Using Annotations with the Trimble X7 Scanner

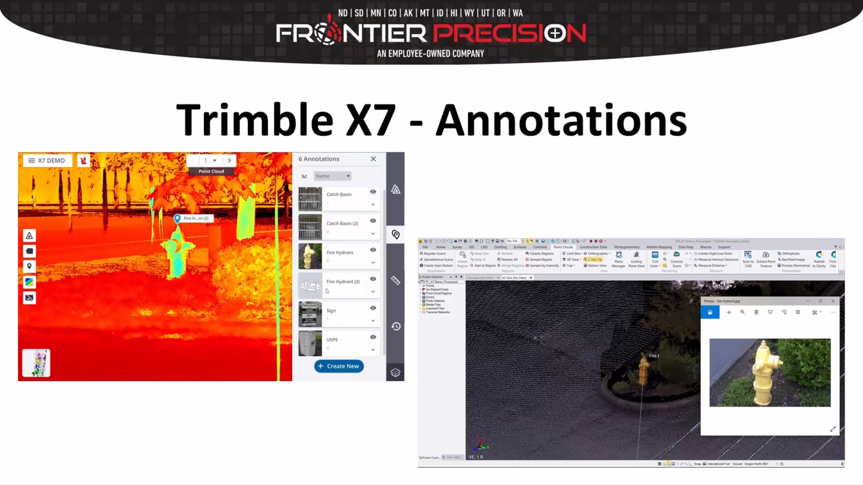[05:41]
Okay, so we're back in the office with the X7 and the annotations. We're going to start out with some prospective and then kind of move into the Trimble Business Center portion.
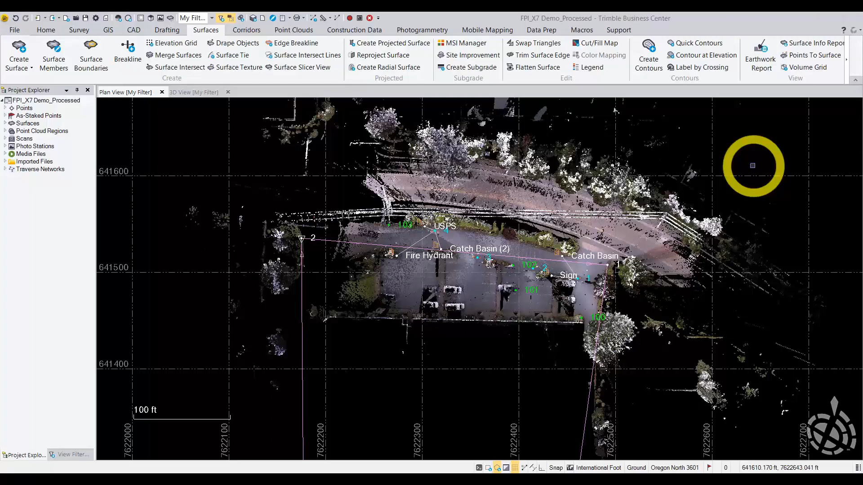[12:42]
Okay, so I have exported everything out of perspective. I have imported into Trimble Business Center. Yeah, this is this is in plan view,
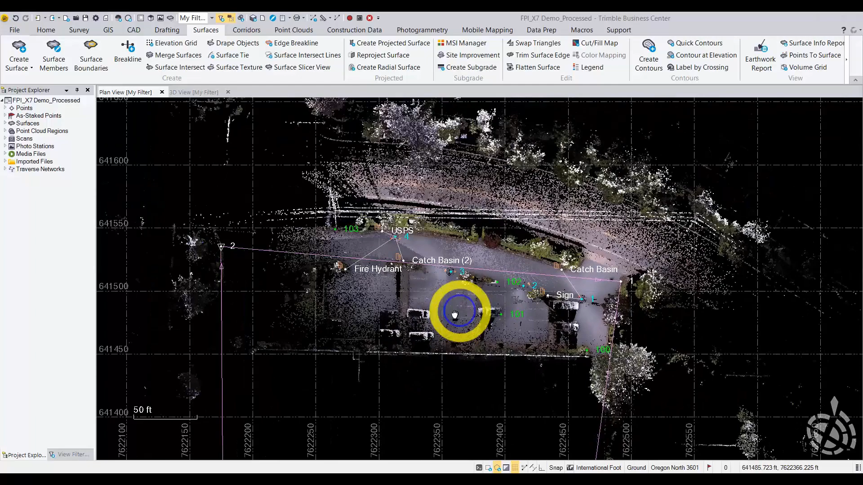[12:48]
just to give you kind of a bird's eye view of what we're dealing with here. These are my control points that I actually georeference this scan to. So this is everything is now in state plane, Oregon North.
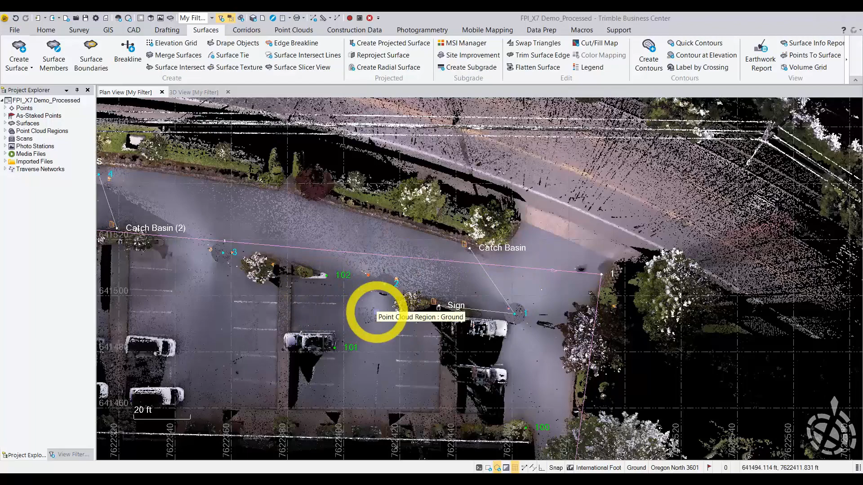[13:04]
And then the blue here. So this is our scan locations. So you see scan one or actually station one, station two, station three, and then station four.
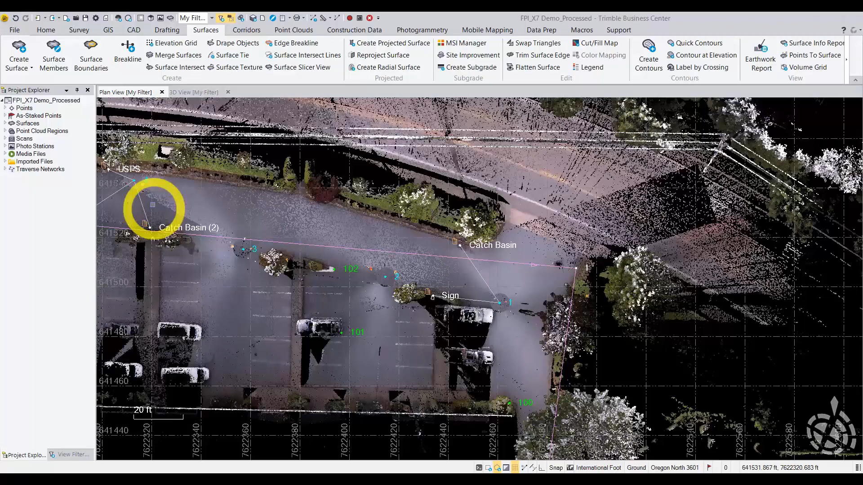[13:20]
So I just did essentially four scans.
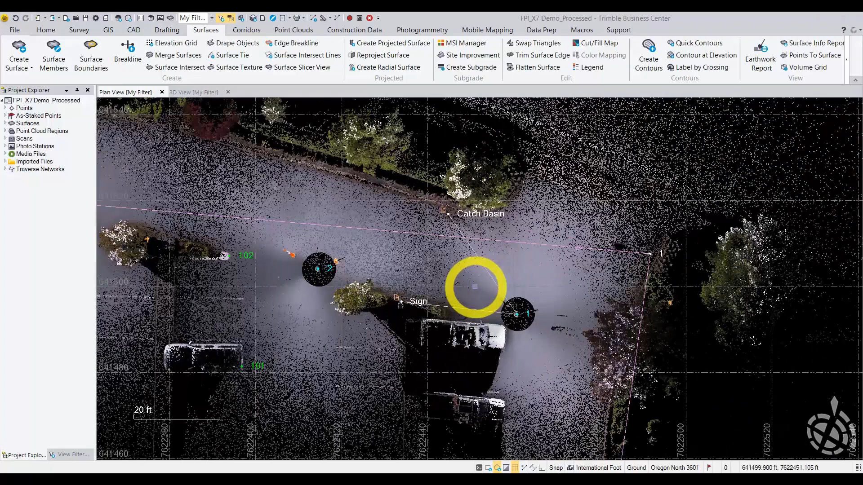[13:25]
These are our scan observations. You can see this is catch patient. And then this is the media folder that's associated with it. This is just a sign.
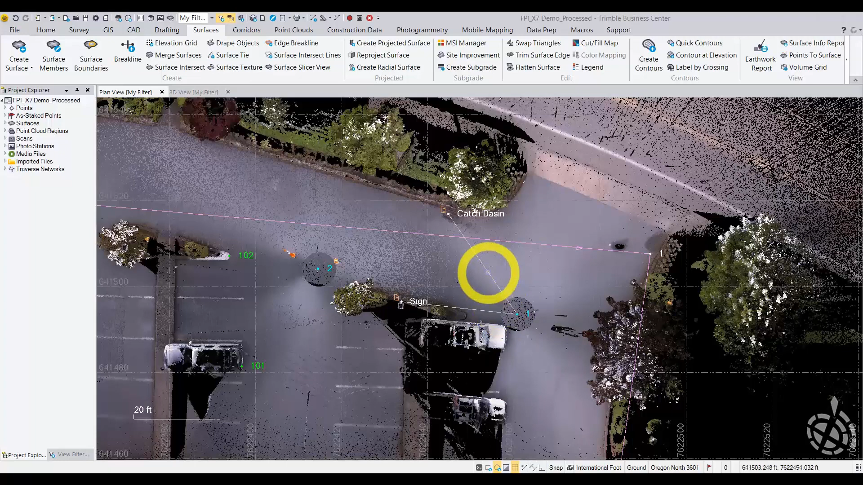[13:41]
So you can see that it actually creates that physical observation. It's a little easier to see in 3D what we're dealing with here.
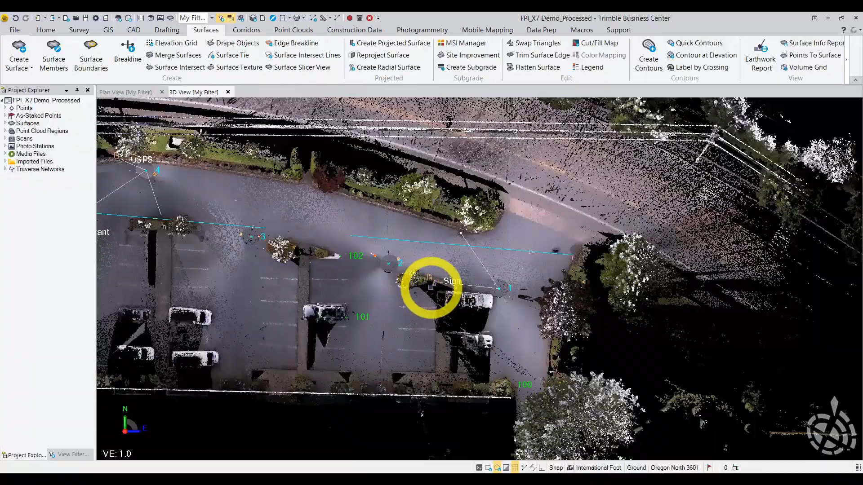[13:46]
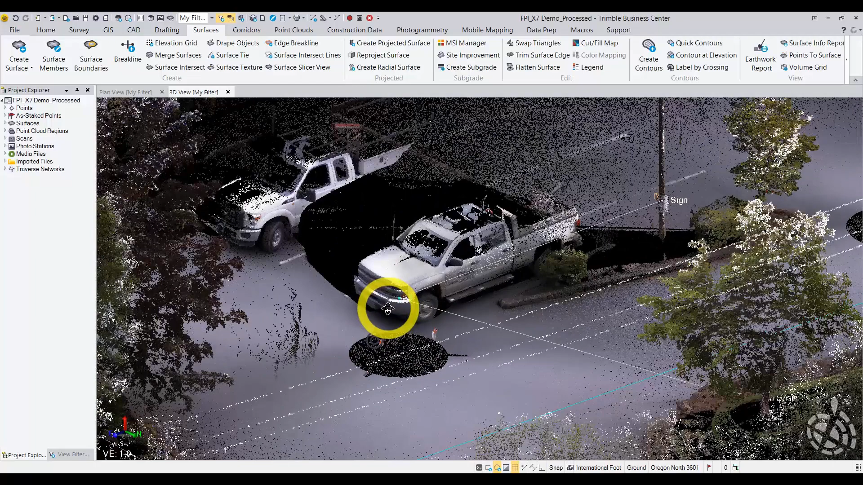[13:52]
So you can see this observation might be a little hard to see. It's up off the ground.
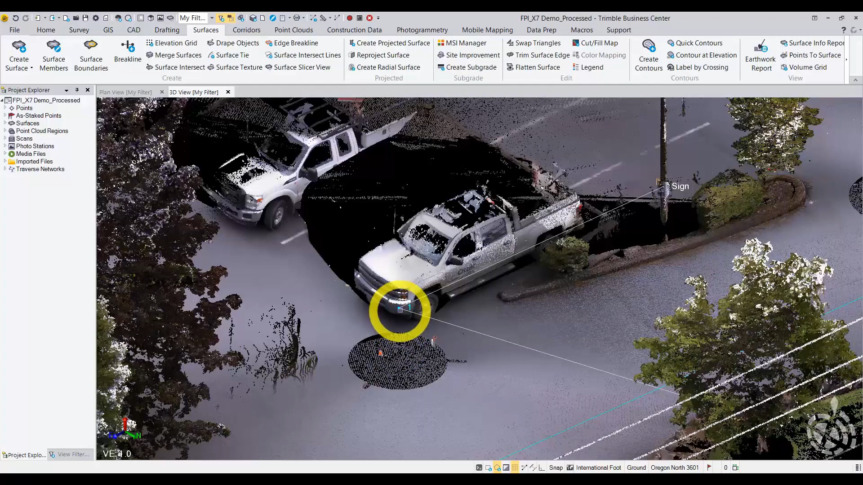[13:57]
So it's actually being derived from, you know, essentially the center of the laser.
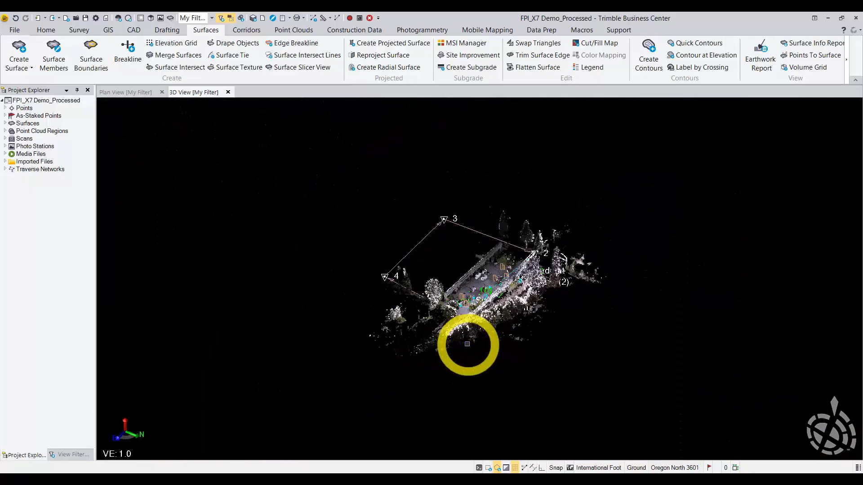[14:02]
And then, whoops, looking down at this catch basin,
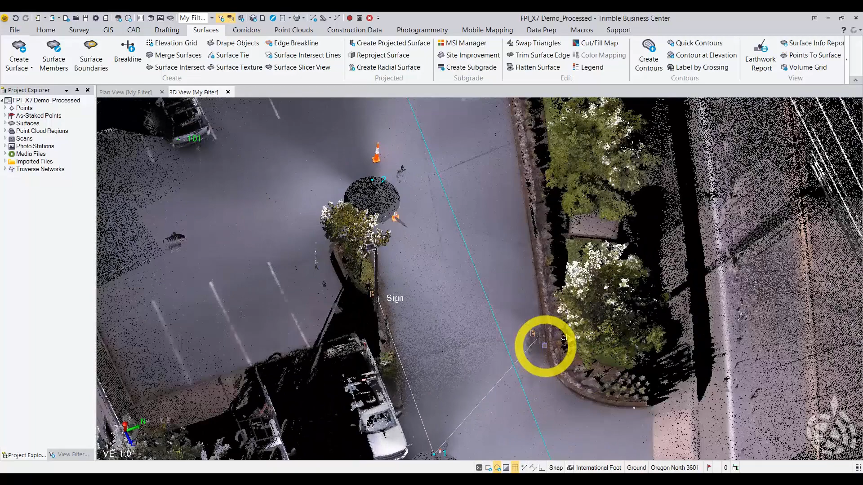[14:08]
it goes right down to the surface, essentially.
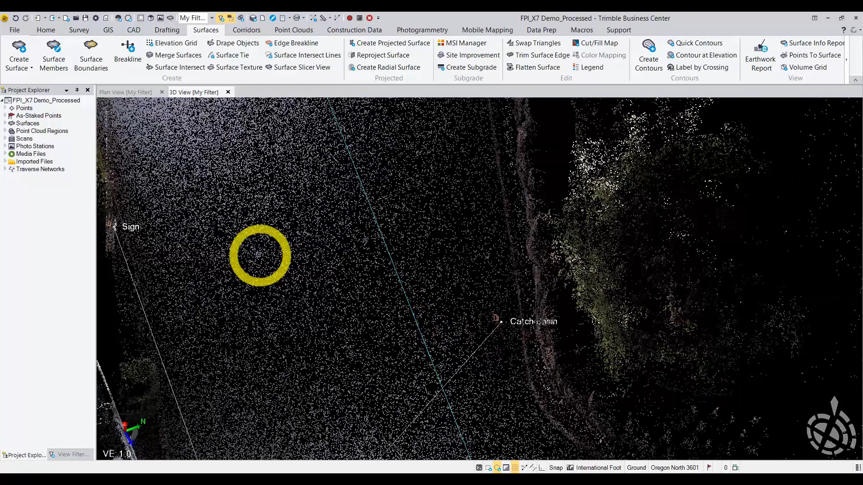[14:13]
And then that sign goes to the center of that sign. That's where I was picking. I've got a fire hydrant in here.
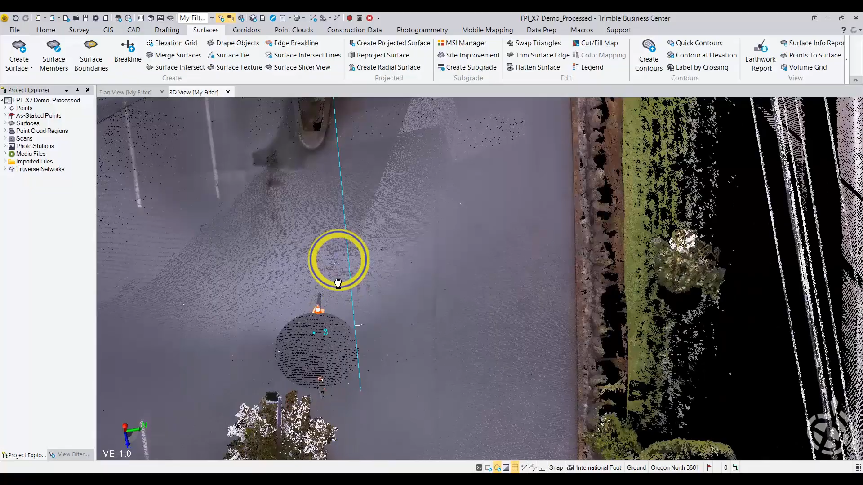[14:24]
Sometimes it's a little hard to see exactly what you're picking inside perspective.
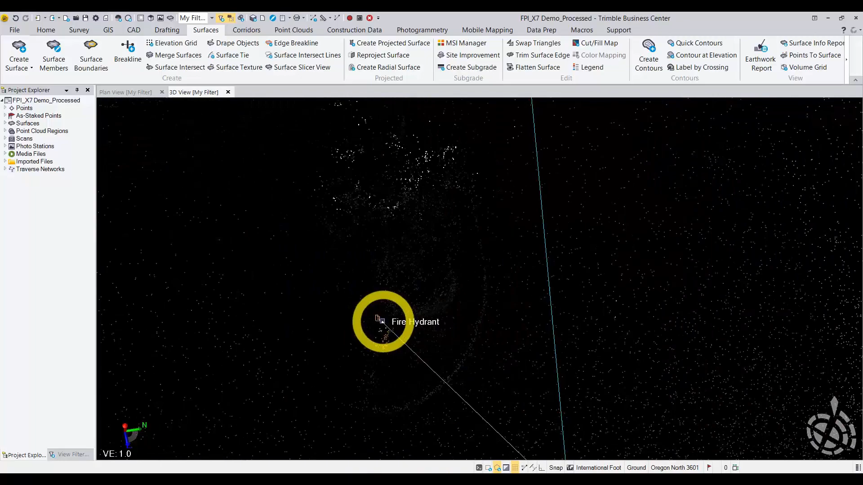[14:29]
I just kind of want to see if I got.
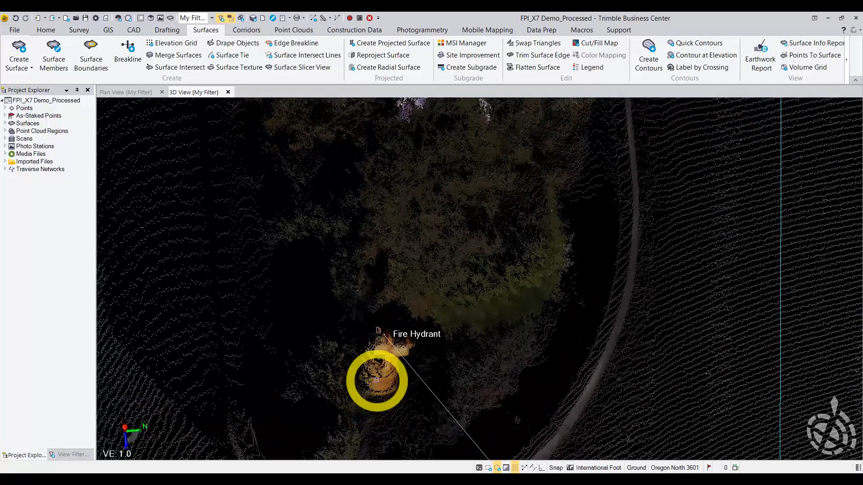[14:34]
That's essentially where I was picking the front side of the top of that fire hydrant there.
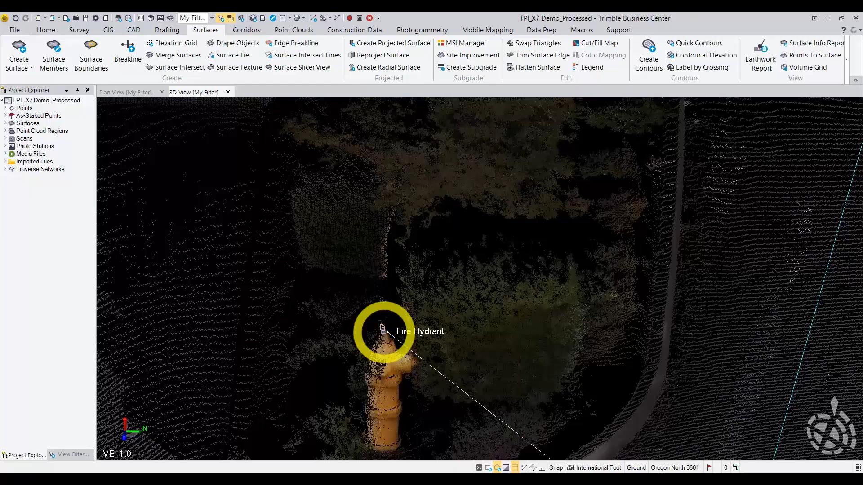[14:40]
So it did a pretty good job. What this looks like on my project explorer.
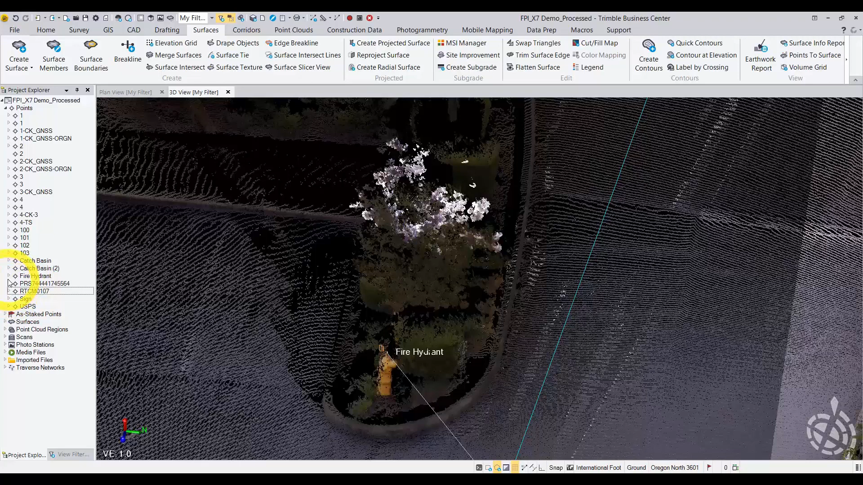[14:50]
Look at this fire hydrant. The properties here. My computed data. So here's my observation data I'm talking about. We have the grid coordinate, the point ID, which actually is the name of the annotation. And I put it on its own layer. And then we can open. Not on that screen.
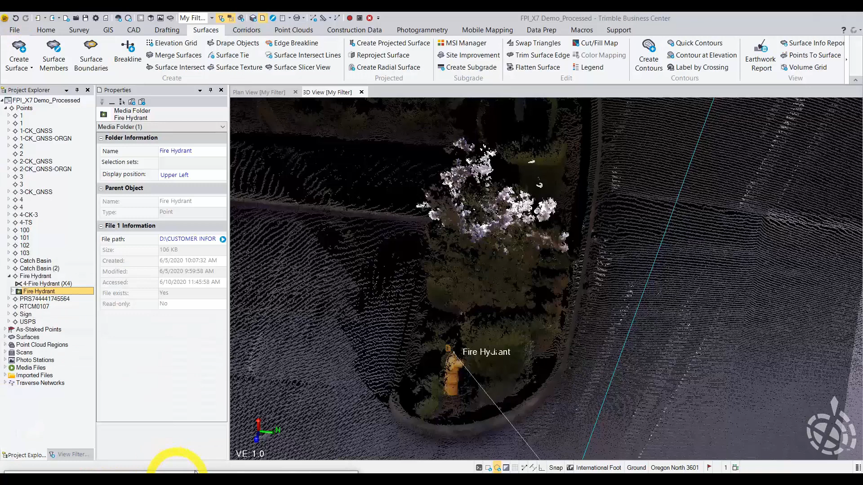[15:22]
Hold on a second. That's the photo I took in the field. Essentially geotagged it with the T10. So that's how everything looks in Trimble Business Center.